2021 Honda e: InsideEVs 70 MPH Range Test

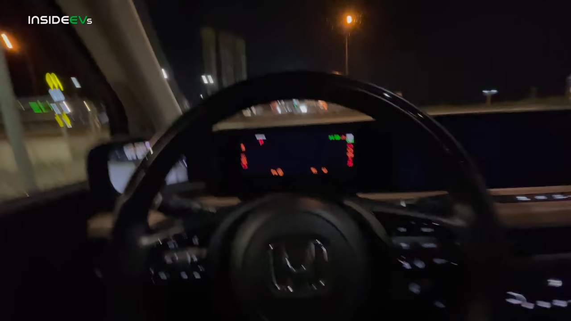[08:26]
A hundred percent state of charge. We have climate control off for right now, just as we get everything set, make sure we're all reset.
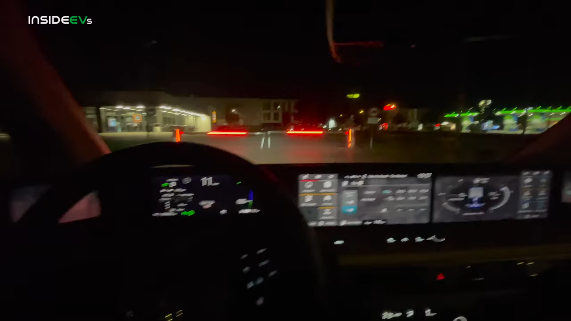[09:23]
Here we are pulling out of the parking lot. I found an extra setting for these digital mirrors that I'm going to try out. It's basically a wide view setting. And it took me a second to get used to these mirrors because I thought they weren't actually wide enough.
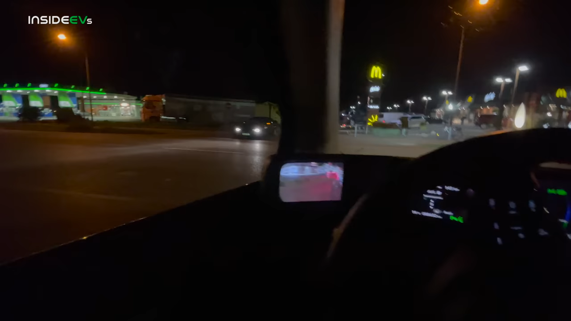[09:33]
So come on, BMW, you can do it. Nicely done. And now we are going to head out onto the Autobahn, leaving the Ionity charging station. 79 cents, euro cents per kilowatt hour is quite expensive. We're going to go towards Stuttgart here. We're going to gently ease our way up to speed. 116 kilometers indicated here is 70 mile per hour constant. I've also set the climate control to 21 degrees Celsius, which is about 70 degrees Fahrenheit.
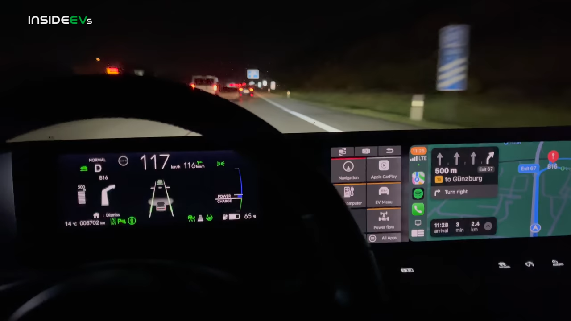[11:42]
We have 65% state of charge, which means if it was perfectly flat, we would end up back with 30%. Although I feel like we went uphill a little bit heading this way, so it's possible. I'm just going to pull the left paddle here for increase regen. It is possible that we will end up with a little bit more state of charge, but the next exit on this road isn't for a very long time and I didn't want to chance it. So the exits are a little bit closer together back where we started. And of course, we're going to run it out to zero on B roads.
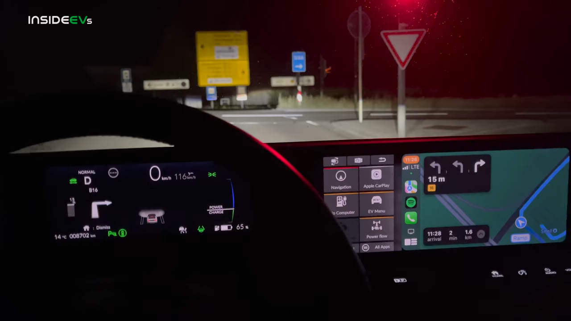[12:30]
Yeah, with a car with this small battery pack, we may end up leaving the highway with close to eight to 10% state of charge. Just depends because we really don't have much highway range here. So that's just something we need to keep in mind and plan for. Other than that though, really enjoying this car. It's very quiet. It's very stylish. The steering is great. This might be one of my favorite cars. Oh, it's a left onto the highway here. Yeah, might be one of my all-time favorite cars and putting the mirrors in the wide view has really solved my problems with them. Really starting to like them quite a bit, just like this whole car.
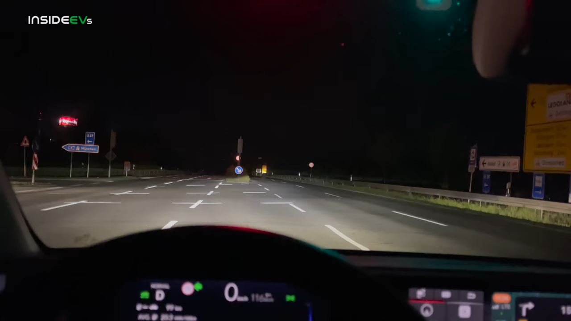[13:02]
And the lights in Europe are pretty cool because they go red. Then when they're about to turn, they go yellow like this and then green. So you can always get a little bit of a jumpstart. Gotta love it. Cool. Well, I'll check in with you back after we start getting close to the end of this range test, but it's going well. Traffic is to a near minimum. And it just means that this is going to be a pretty accurate highway range test here for the Honda E. And we are now coming off of 70 miles an hour at our exit.
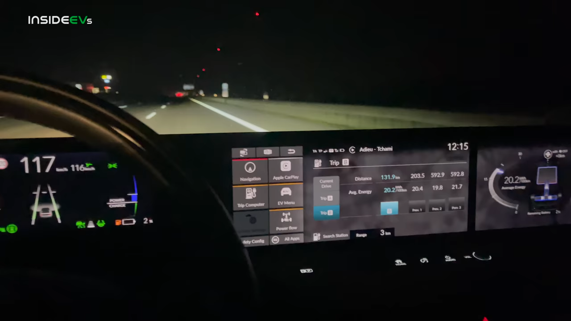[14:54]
There is where I think we'll call it. So, uh, 800 meters. Let's pull up our trip computer because for the most part, we've still been doing 70. We're down to 2% state of charge. Getting right up to the edge here and, uh, let's call it. So pulling it off, you know, 70 miles an hour, 132.1 kilometers. That's what we'll call it at. I'm going to run this sucker down to zero. Won't take me very long and we'll plug it in here in a second.